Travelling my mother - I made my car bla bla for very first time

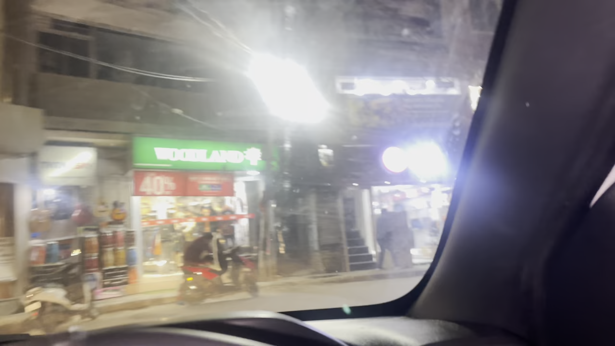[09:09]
जब हम पहुँच जाते तो हमें थोड़ा सा एरिया कंजेस्टेड फील होता है, बट ये एरिया में मतलब बहुत सुंदर बना हुआ है अंदर से.